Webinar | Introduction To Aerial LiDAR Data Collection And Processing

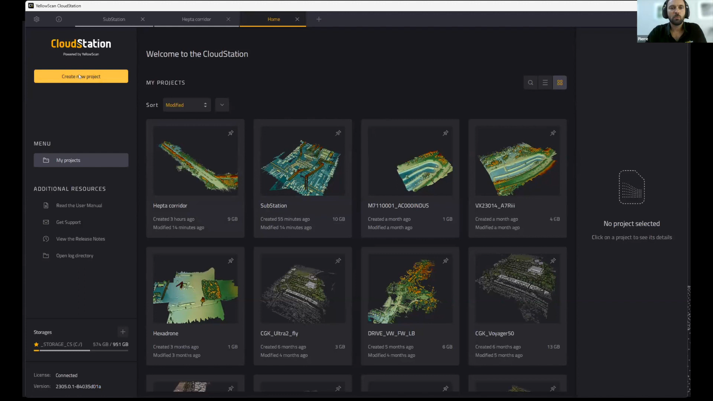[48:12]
Thank you, Christophe. So basically, this is the welcome screen. What we'll do is we have a project here
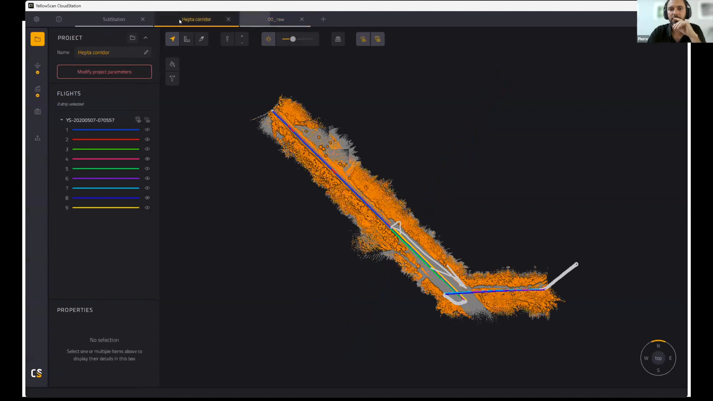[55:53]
So this is the one that Thomas you provided to me actually. So I run the extraction, and I guess you are going to talk about this afterwards. So this the point cloud has been extracted, as you see here. But not only, as you see, we have a toolbar on the left-hand side. You had extraction going on. You had strip adjustment. So I've sort of refined the point cloud together so that it's more precise.
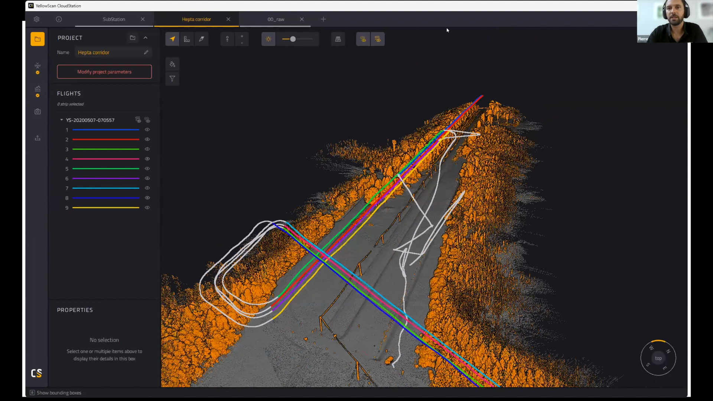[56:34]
And what I did here in addition is classification. So as you see, we now have ground displayed in ground displayed in gray, and the off ground, which is displayed in orange. So if I can hide the trajectory a little bit, and I can colorize differently. So in elevation, for example, or others. And if I want to say filter out vegetation, that's your objective.
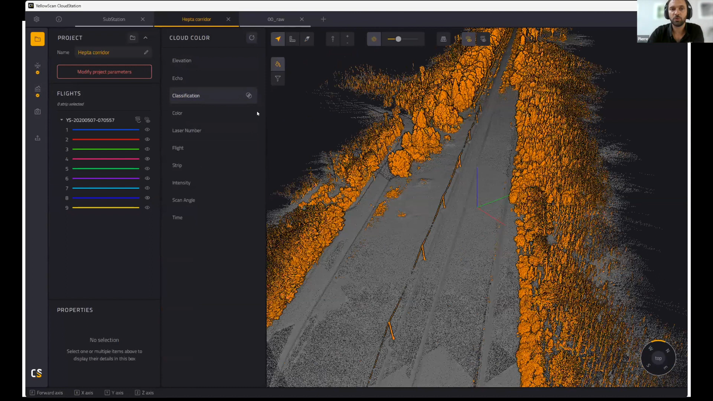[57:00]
Of course, in your case, Thomas, it's probably not the objective, but anyway. So I just click on this and I get my, in this case, my DTM, which displays in gray because it's only the ground points.
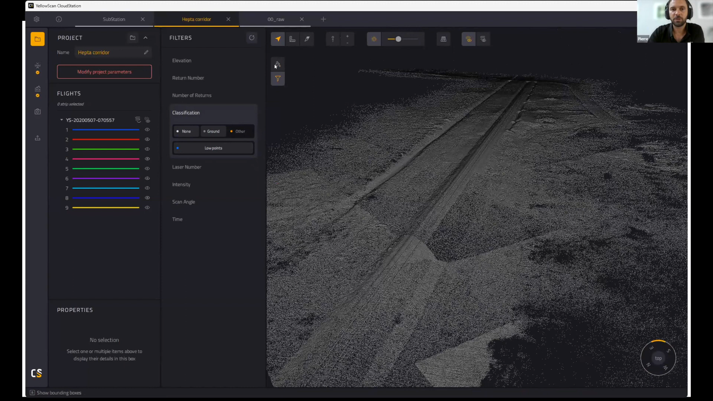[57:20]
Other features here to consider is the actual slice function.
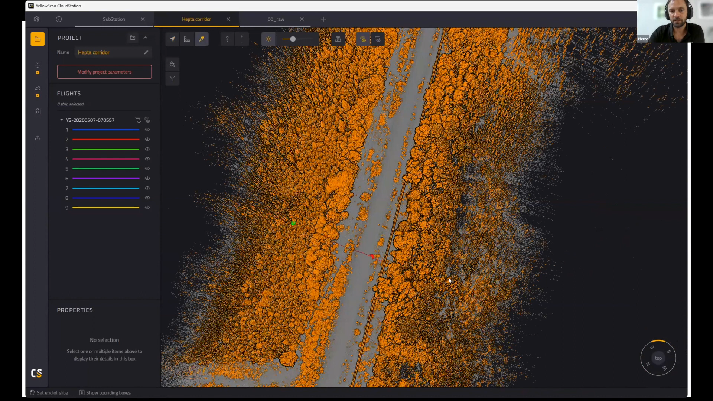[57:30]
So if you want to actually run slices to see if your vegetation is too close to the actual power line, this would be one way to actually visualize it. Of course, it won't automatically detect where the vegetation is the closest to the line. This is probably where you intervene, Thomas, with your solution, but at least this gives you a sort of a understanding of the relationship between the power line
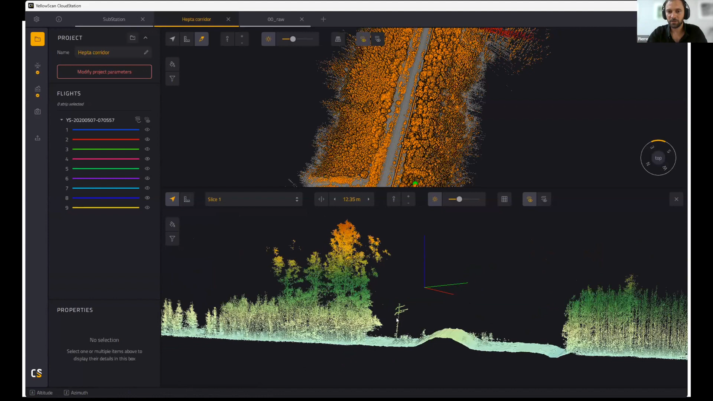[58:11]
and the vegetation. For example, if we look at maybe just one pole here, you'll see that it's the distance, and you could actually measure.
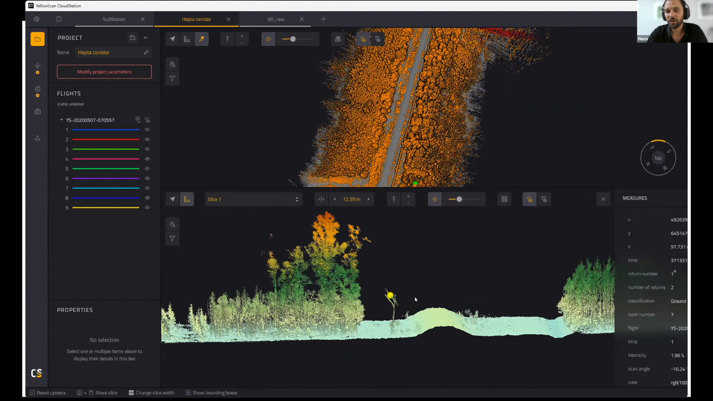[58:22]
You can measure here, at least live, you can measure some distances and so on.
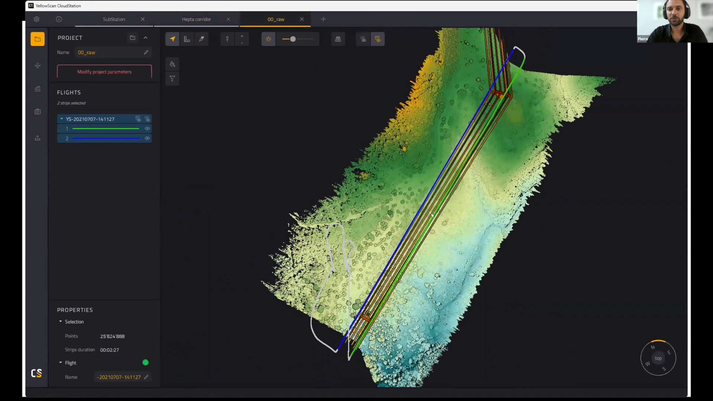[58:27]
So if you go back to the actual extraction that we just ran, this is another power line example.
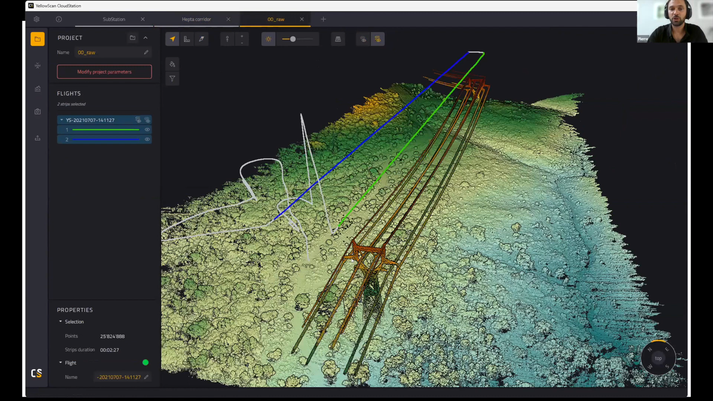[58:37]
So this was shot with the Explorer instrument. So as you see, the main difference in those cases, the altitude. So here we can shoot much higher. I think the flight height on this one was probably something like
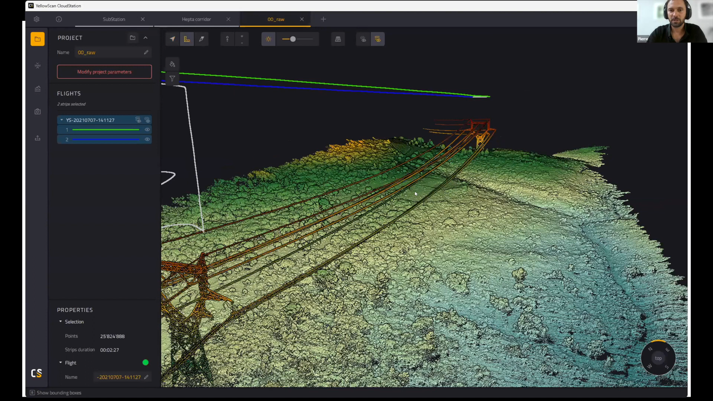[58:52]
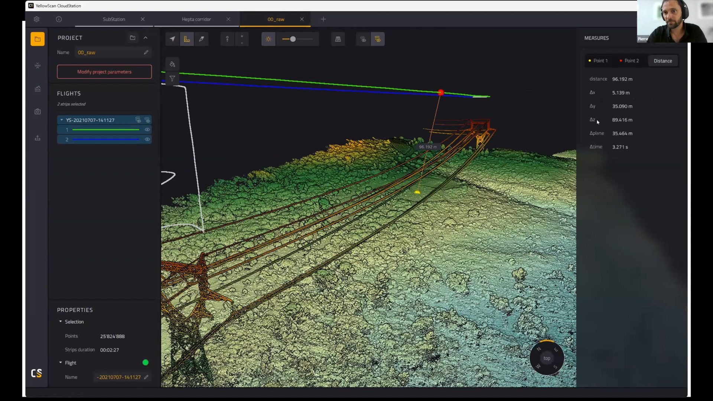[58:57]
90 meters. So at these altitude,
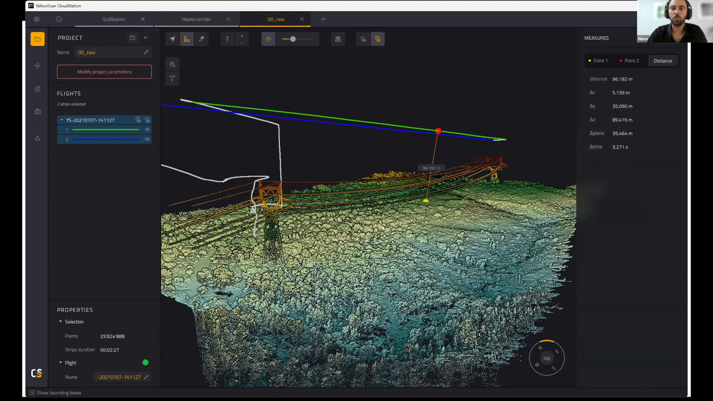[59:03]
with lower end scanners, you wouldn't see, especially like say for example the entry level,
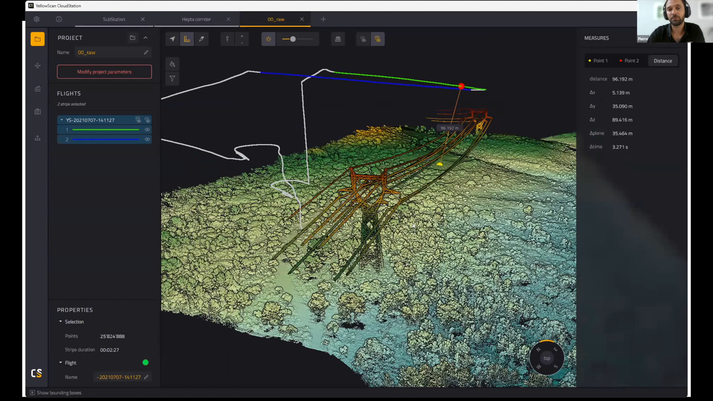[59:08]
the mapper, you wouldn't see as many details at these heights. For when you fly at these kind of heights, you rather use larger range scanners. And then just to show you like really higher range scanners,
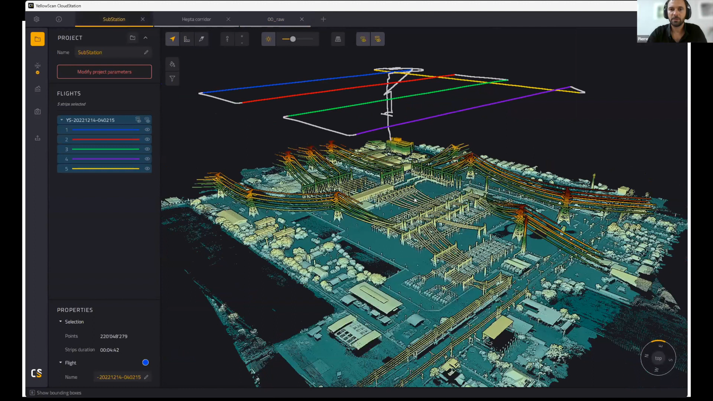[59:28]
this is an example of the Voyager.
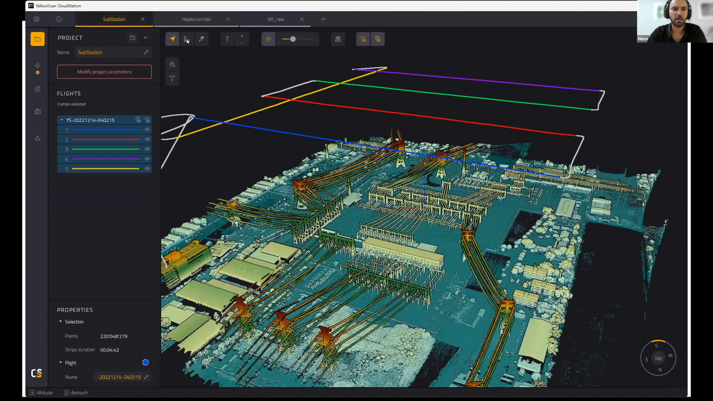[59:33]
As you can see, we are now looking at something flown at 210 meters to capture that substation.
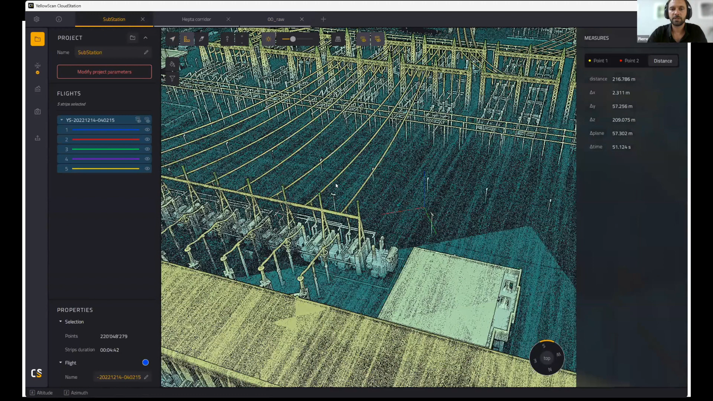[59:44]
So just to sort of give you a sample of